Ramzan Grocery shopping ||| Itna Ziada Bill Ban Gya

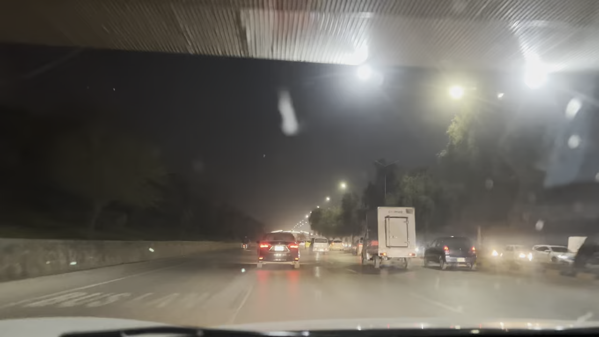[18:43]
लो जी आखिरी काम भी ख़त्म हो गया और अब हम सीधा चिको छिक कर श्रीनगर हाईवे पे इस्लामाबाद एक्सप्रेस पे हैं तो इधर से हम सीधा जाएंगे 0.0 से सीधा श्रीनगर हाईवे से सीधा मोटरवे से सीधा घर